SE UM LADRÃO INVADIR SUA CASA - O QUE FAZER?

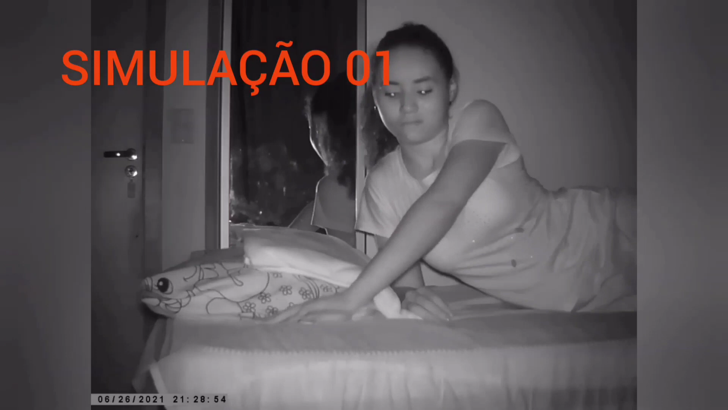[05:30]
Você está dormindo, acorda assustado. O barulho lá fora. Provavelmente alguém pulou no seu quintal.
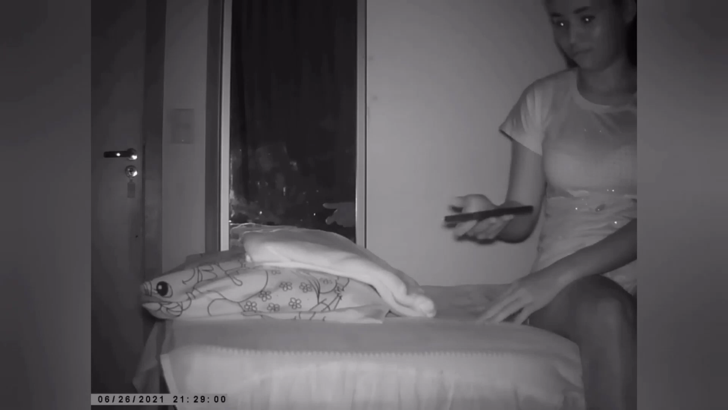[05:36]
E agora, o que fazer? Primeira providência, pegar o celular e ligar para a polícia.
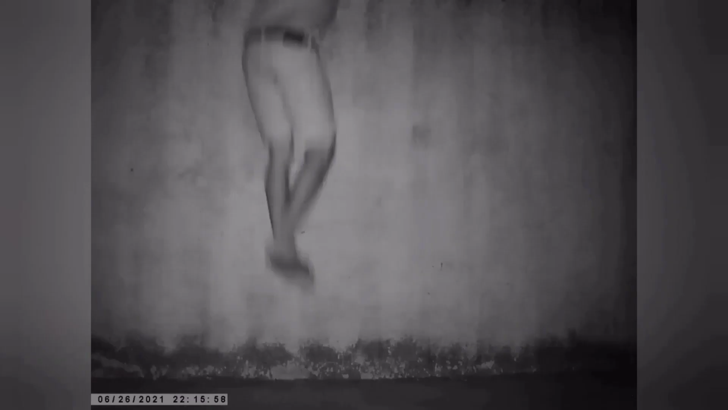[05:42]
Caso você não possua arma de fogo, que é a simulação 1. Ladrão, já está no seu quintal.
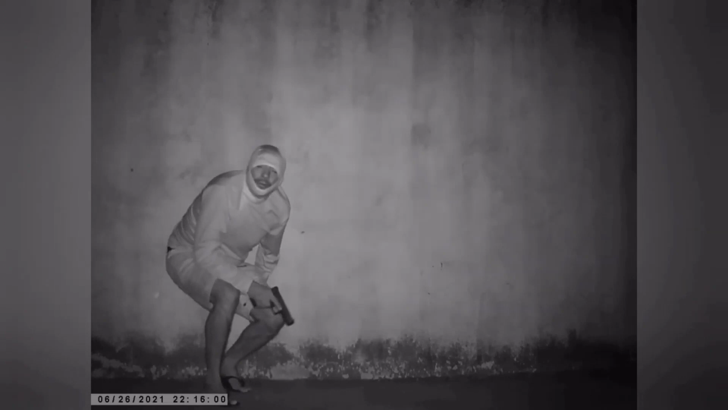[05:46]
E agora, o que deve fazer? Já acionei a polícia. Em quanto tempo eles vão chegar?
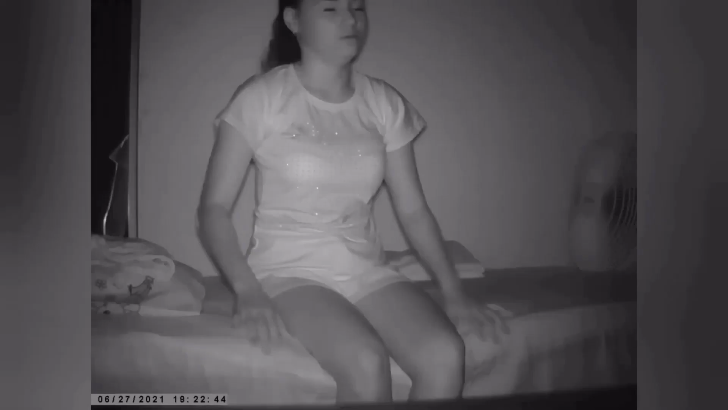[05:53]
Na melhor das hipóteses, vai demorar entre 5 e 10 minutos. Sendo muito otimista. E o que eu faço?
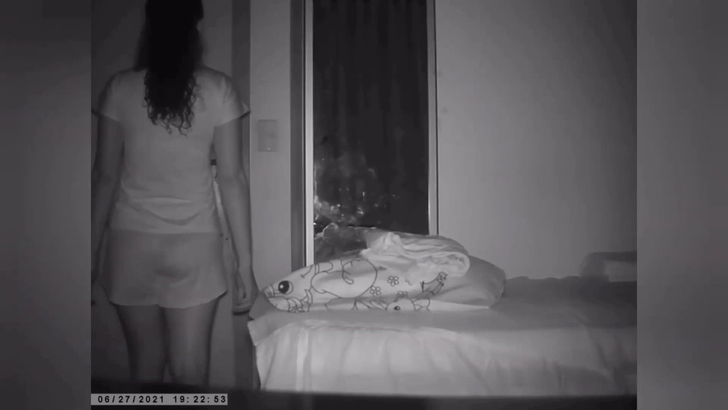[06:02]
O ladrão pode invadir a minha casa. E o que eu devo fazer? Se acalme.
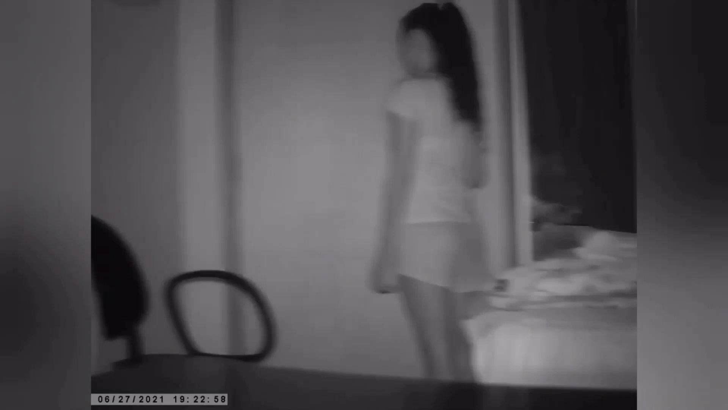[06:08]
Posso gritar avisando que tem gente em casa para ele ir embora? Não, não faça isso. Saio do meu quarto para ver de onde vem o barulho e identificar quantas pessoas podem ser. Não faça isso.
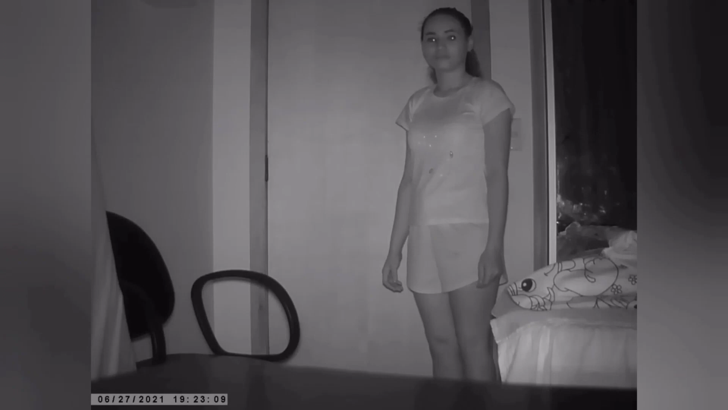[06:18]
Seu quarto é a sua fortaleza. Achando as forças de segurança, agora é aguardar.
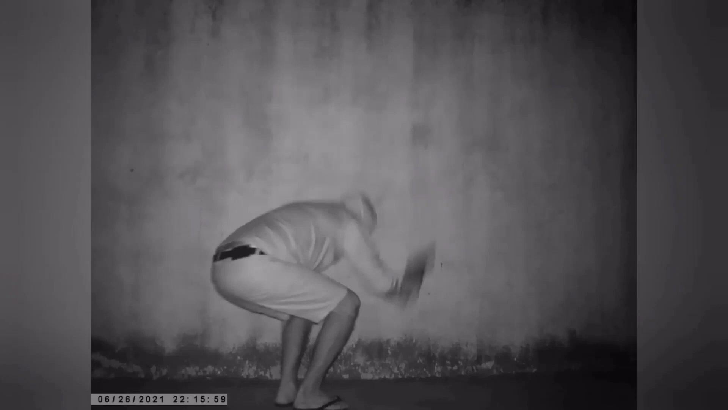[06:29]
Mas se acalme. Espere as forças de segurança. Simulação 2. Você está dormindo. Agora você possui uma arma de fogo. O que fazer? Acordou assustada.
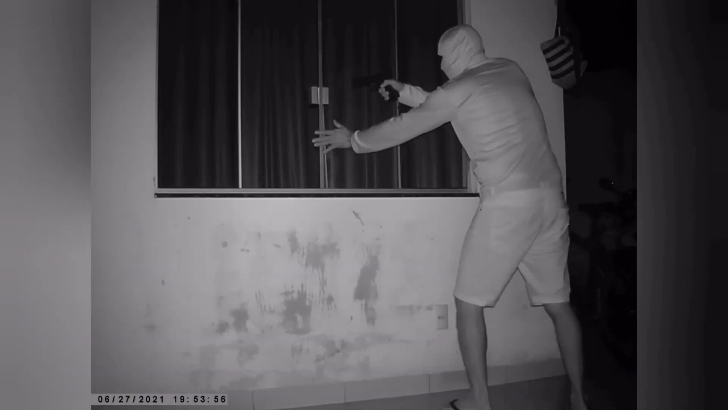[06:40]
Percebe que estão forçando a janela. Que alguém está querendo invadir a sua casa. A sua arma deve estar ao alcance da sua mão. Então, levante, vá até ela.
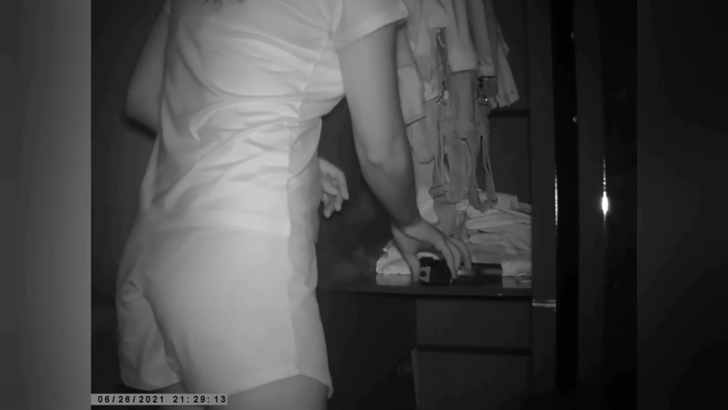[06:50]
No pronto. Pronto para ser usada. Se quiser, você pode sair do seu quarto. Para evitar que o ladrão invada a sua casa. Abra a porta do quarto.
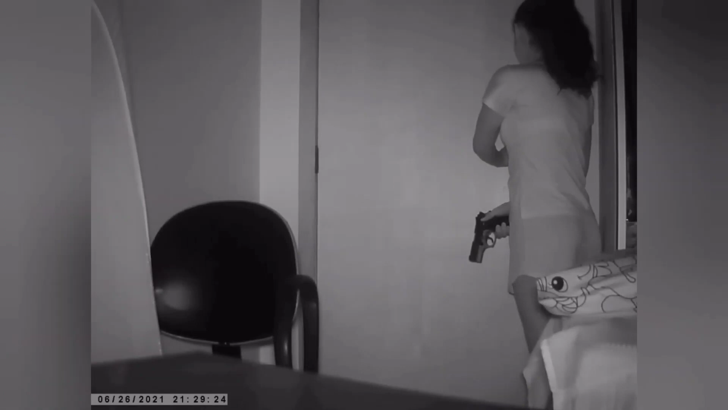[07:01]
Com muita cautela. Sem fazer nenhum barulho. Caminhe sempre beirando as paredes. E sempre que parar, fique em posição de combate.
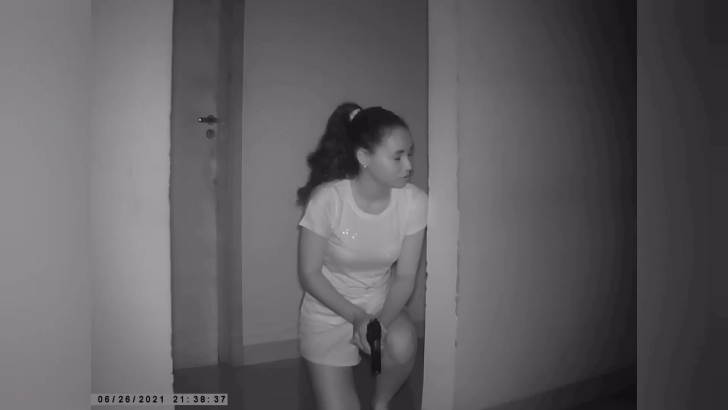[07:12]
Agachada. Identifique de onde está vindo o barulho. Qual a porta ou a janela está sendo forçada. Fique-se ali. Ali é seu alvo. Ali é onde você tem que concentrar todo o seu esforço. Se deslocar, faça sempre beirando as paredes. Para não se tornar alvo. Se possível, acenda a luz externa.